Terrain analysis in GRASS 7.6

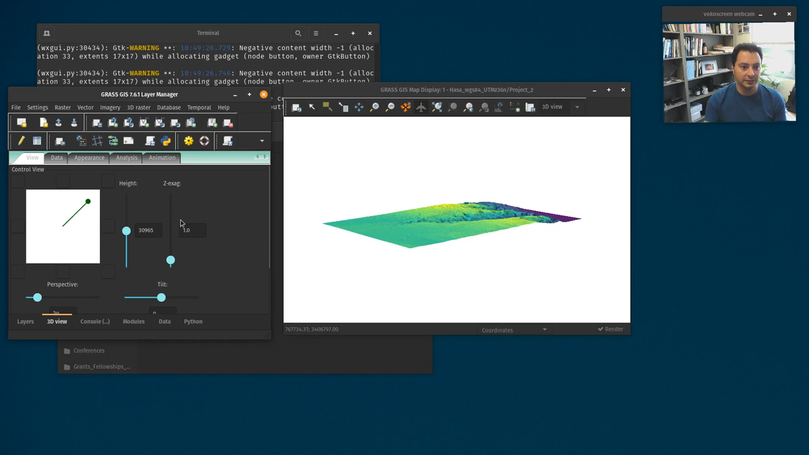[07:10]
tools for for navigating and seeing which one of those seems to be the most intuitive to you I like you know this is the old-school way of doing it so I kind of like this way and what I'm doing right now is setting my view so that I'm looking from the west towards the east pretty much and I'm looking basically right up the wadi house and now I can start to see some of the elevation down here is actually the Dead Sea the Dead Sea plane and the Dead Sea itself this is the main canyon area and this is the eastern area which opens up into the desert so if you get a good sense of the topography one additional
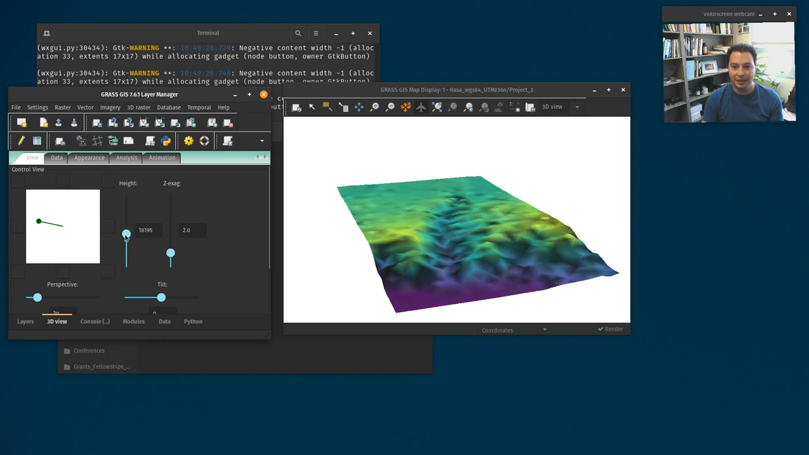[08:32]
drag it down to around three or maybe just two is enough and again adjust our perspective now let's zoom in using either the zoom tool and just clicking in the area you want to zoom or you can use the actual mouse scroll wheel like that or you
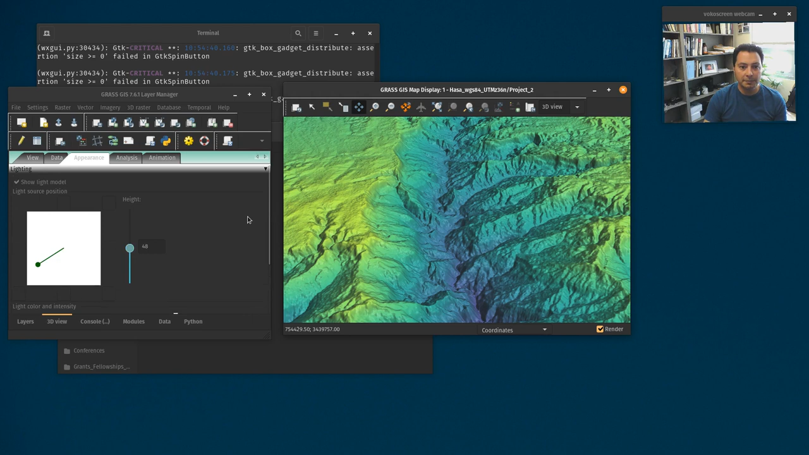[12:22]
scene which is to save out an image size like so you can also put um map decorations so you see lighting and you can make the lighting go away then you've got decorations including things like a north arrow in this case you can set the scale and map units so let's say i want to be one kilometer i put a thousand and click place arrow and then you see over here i got crosshairs and i can stick it now because we're in a perspective view i want to notice that if i put it further away the arrow is actually going to become smaller than if i put it closer that's because things in the distance actually
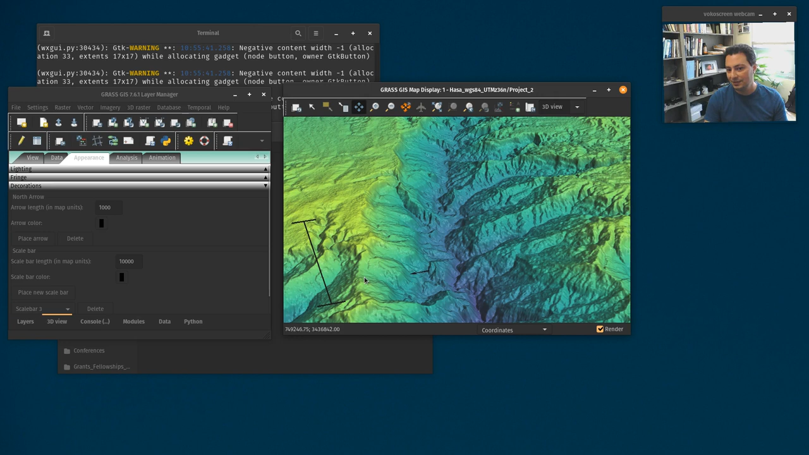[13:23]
so uh you can play around with all of those tools to see how you would can uh sort of make a somewhat interesting uh this the sort of 3d display view okay at this point we're going to pop on back to the
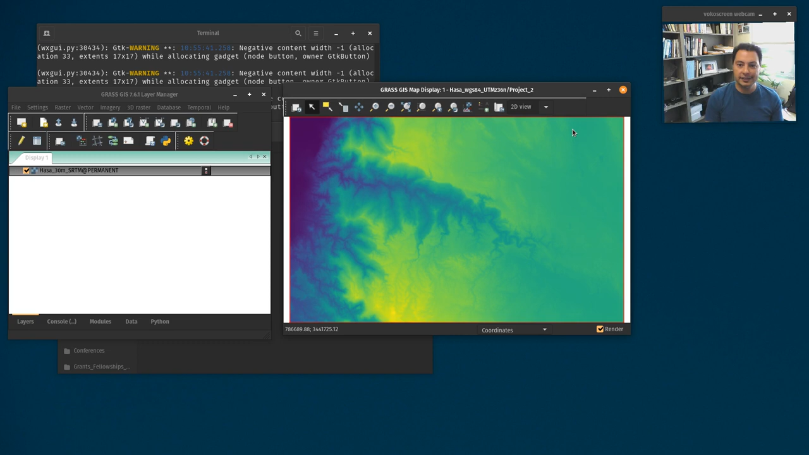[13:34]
2d view and we'll get right back to what we're looking at the map display showing the bird's eye view of the entire wadihasa we have no 3d sense of it though so we're just
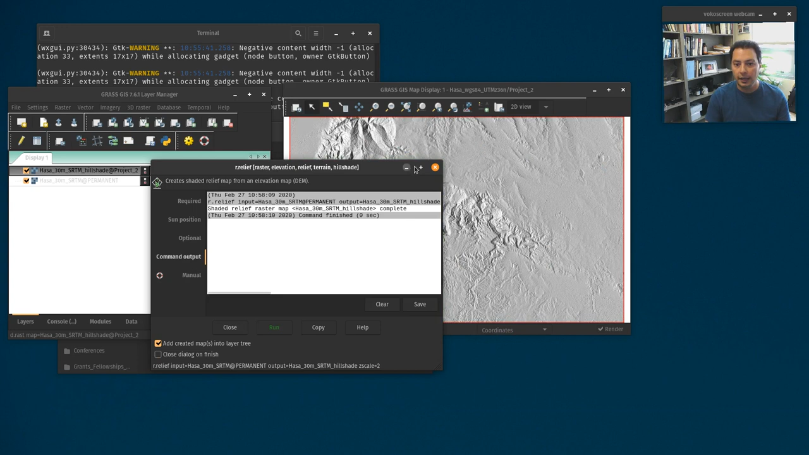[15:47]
and now i'm just going to hit run and it'll chug along and you see i can close that i now have a shaded relief and it actually looks a little 3d now this is still a flat map the shading that is no longer the actual elevation values it's literally the amount of shadow that would be cast by the sun in that direction and we can now use this to sort of data fuse fuse two different uh kinds of data so if i bring this down and i put it underneath the srtm obviously
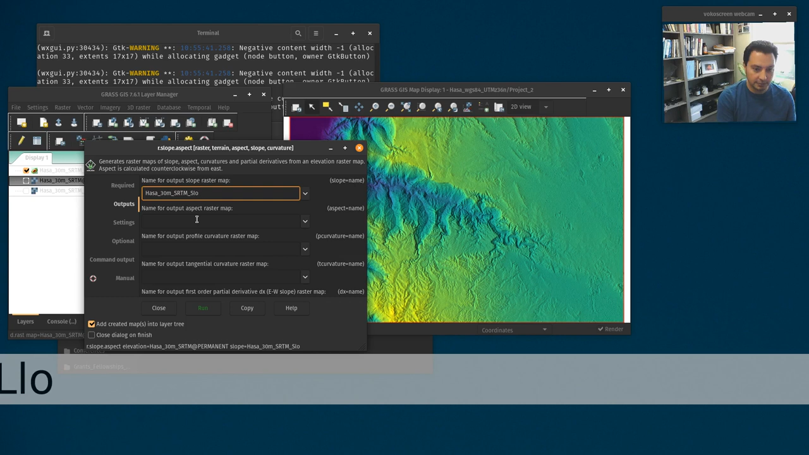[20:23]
keyboard and we have aspect over here so paste
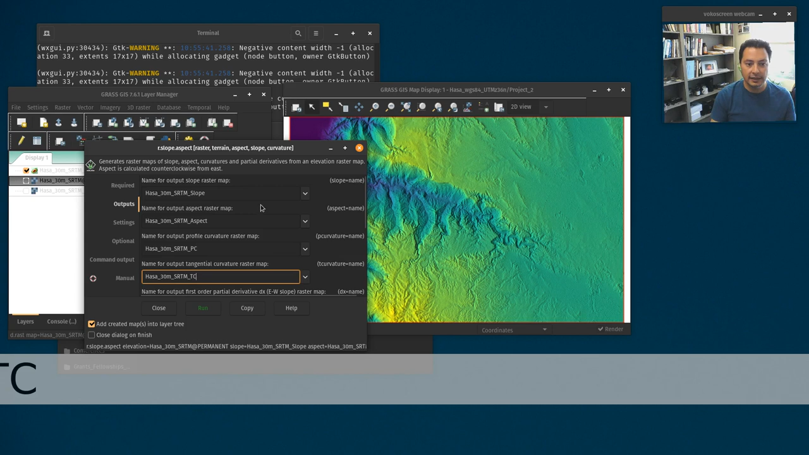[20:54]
which i often just do pc as the uh abbreviation and tangential curvature which i do tc so we have uh essentially four things slope aspect pc and tc and i'm putting that prefix on there so i know that it's this particular map that i
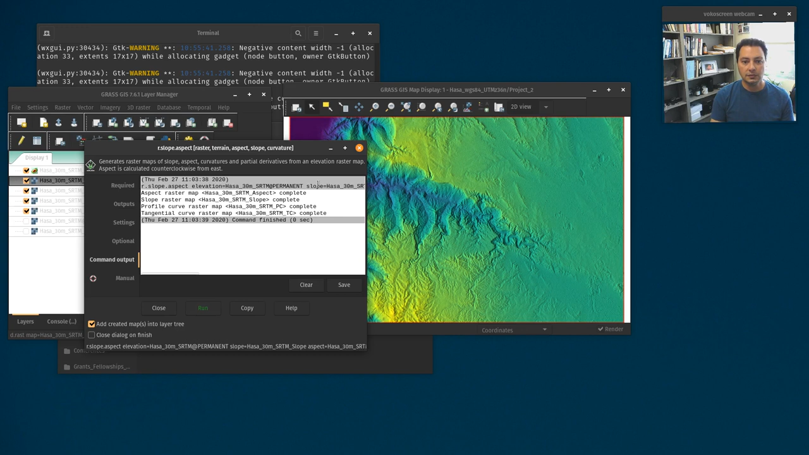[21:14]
when i hit run and you'll notice in the background it's added three maps so if i close off my hill shade which is on top we will see the tangential curvature the profile curvature the aspect which looks a lot like hill shade and the slope all right so at this particular moment what we might want to do is to fuse slope onto our hill shade and so here's what our hill shade looks like with the colors from elevation you can just double click on it again or right click properties and you're back
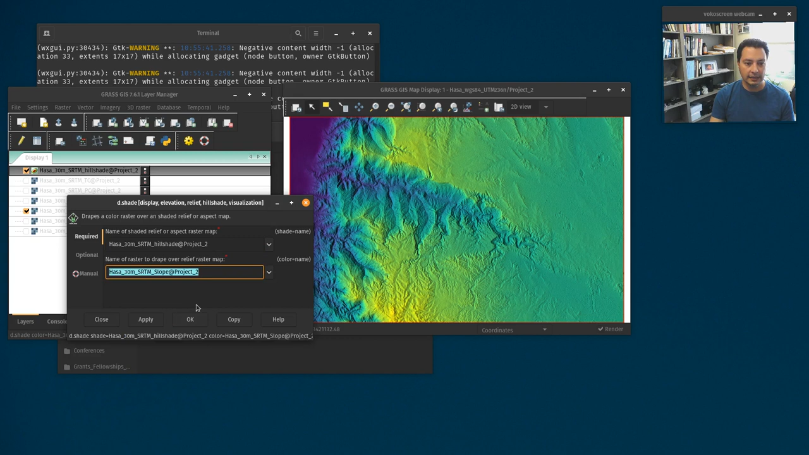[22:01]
into your d dot shade module and you'll see that we have our colors coming from the srtm now we can just go in and select the colors coming from the slope and there we have our data fusion and it might be too bright these colors are a little brighter so we might want to take this down to like 10 and click ok right now here's a crazy thing if we have this all these two things selected and viewed and we want to go into our 3d view it's going to look crazy nothing's going to pop nothing's going to look proper and that is because the 3d view really needs the actual elevation
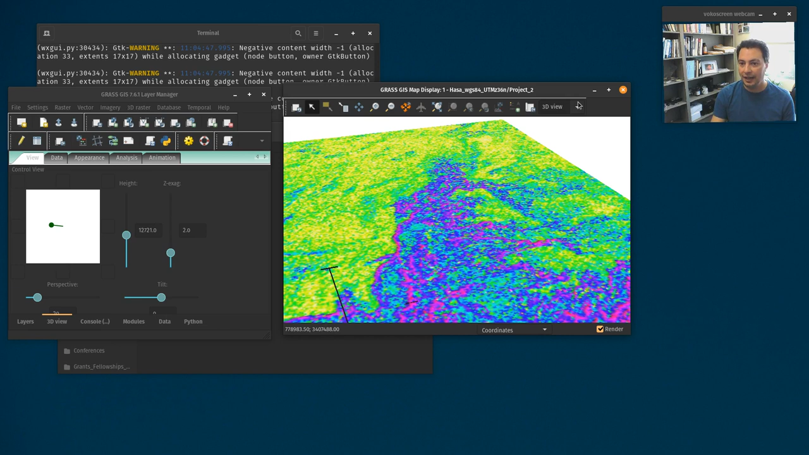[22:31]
values in it in order for it to be able to display correctly so if all we have is our slope values like so we go into our 3d view it's not going to look like anything because the slope values are just between 0 and 90 so it's not going to have a lot of relief and it's not going to look like a 3d map instead what you need to do is to
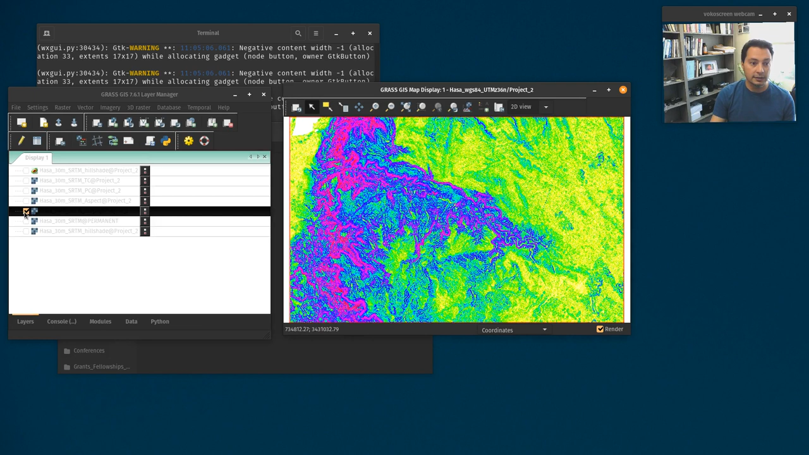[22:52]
go back and have just your base elevation map your dem selected and nothing else needs to be selected at this particular moment you turn your
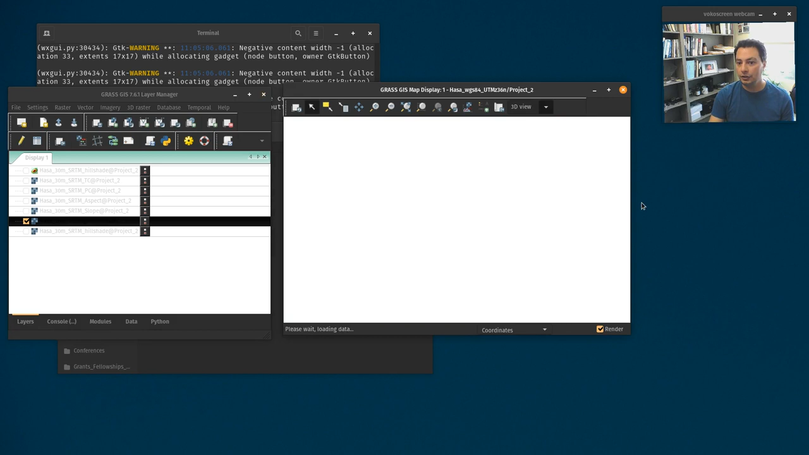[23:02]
3d view on and now it looks like 3d again right in order to bring in those colors if you want to have a perspective view like this with the colors fused onto this you need to go into the data tab again and then go down here where it says service attributes color map and here by default it's picking the same map it's
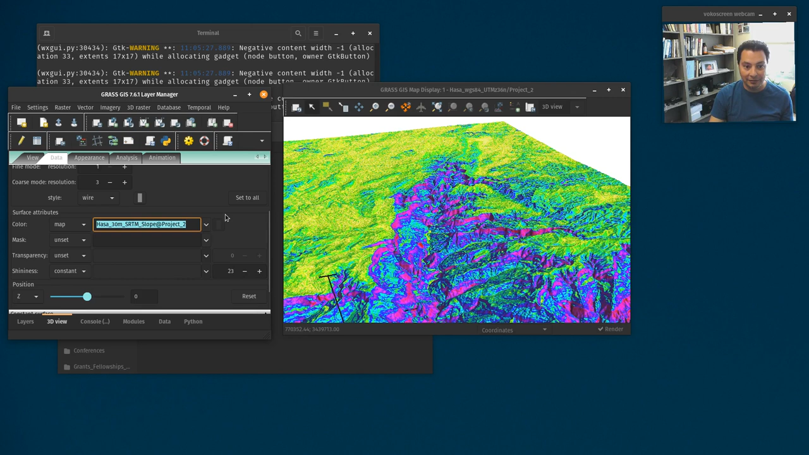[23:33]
deriving the 3d information from which was our srtm dem instead you can click down here and pick any of your other maps slope pctc or whatever and all of a sudden you see the color is now coming from that map but the 3d information is still coming from our 30 meter srtm elevation
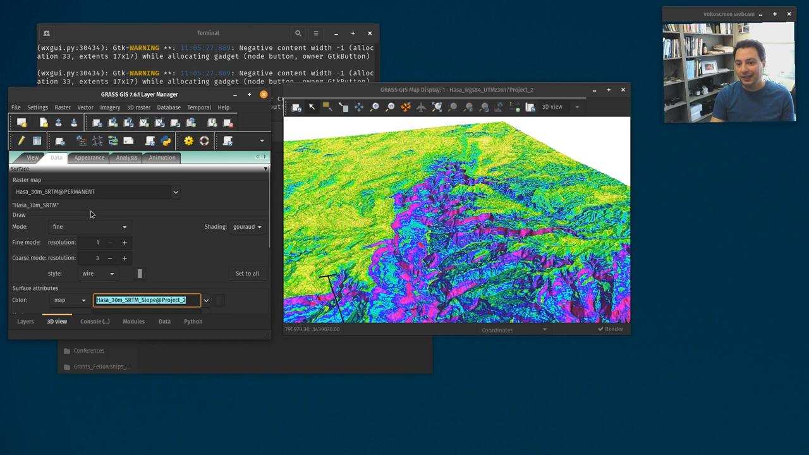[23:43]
file and now you can uh you know navigate around in this and exactly the same way you were doing before but the color is coming from that second map and again this is a kind of data fusion the same way we did it with the hill shade we're now doing it with the true 3d view in our perspective 3d viewer